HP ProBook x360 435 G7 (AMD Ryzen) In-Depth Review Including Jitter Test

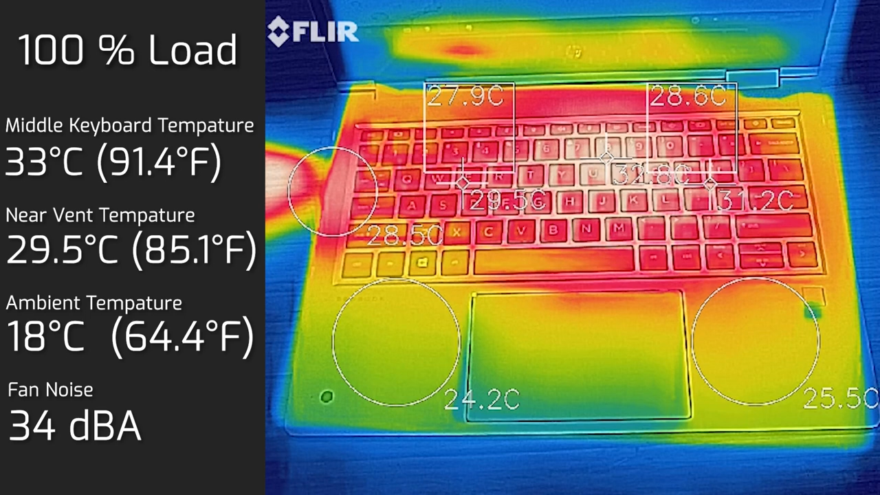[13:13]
the fan noise was at 32 decibels so still quiet. Then I put the computer at 100 percent load and the hottest part measured at 33 degrees celsius and the fan noise was 34 decibels so it's actually still very very quiet and still not that heated up at all. Now when I measured the back cover it measured at 47 degrees celsius now but that's I think is underneath the grill there but most of the time you won't be actually touching
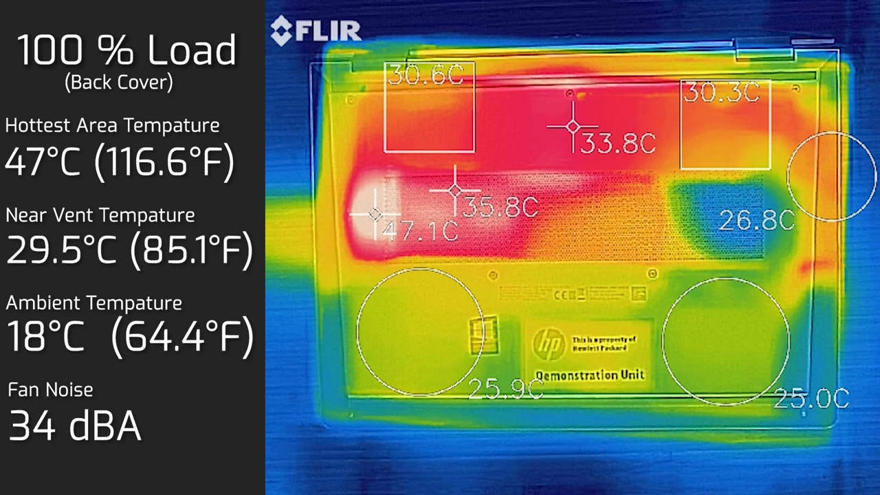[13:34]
that hot around there at all and I also measured the computer when it was in tablet mode and the screen side measured at 28.5
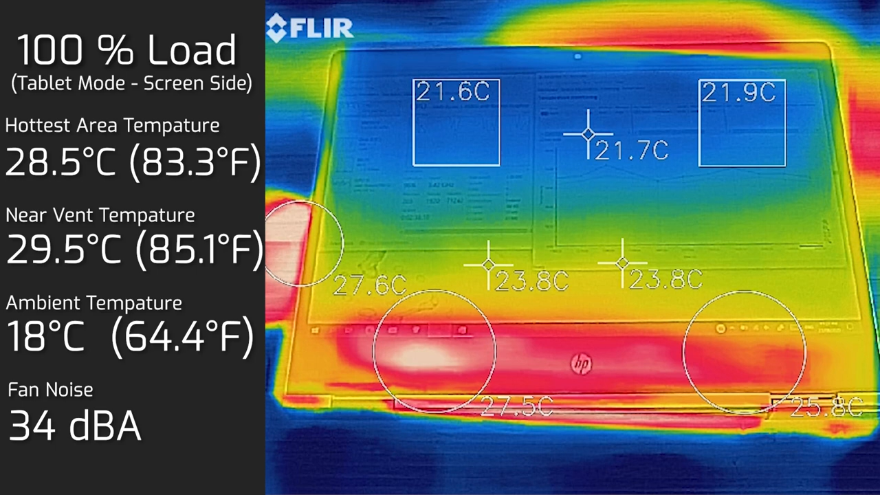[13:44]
degrees celsius and as for the keyboard side the hottest area was measuring at 35 degrees celsius.
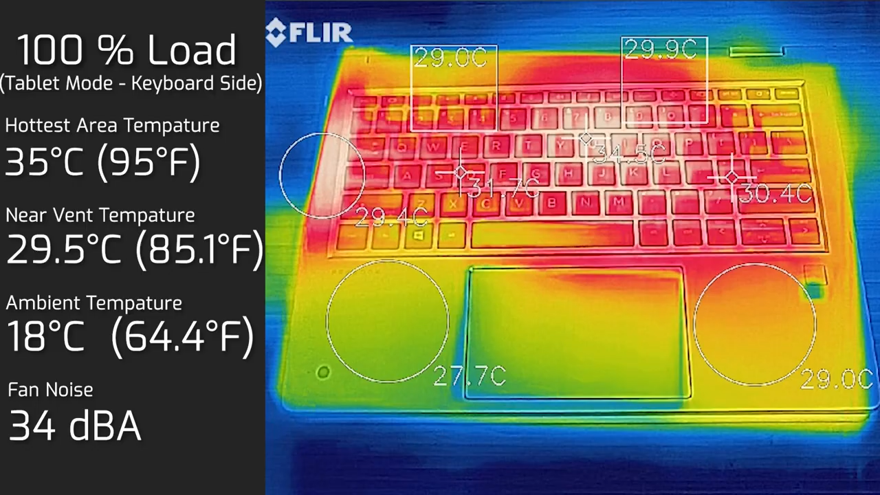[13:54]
As you can see this computer is very quiet considering it's got active cooling and it doesn't actually get that hot at all so I'm actually very impressed by this AMD Ryzen 5 in this computer here it's doing extremely extremely well.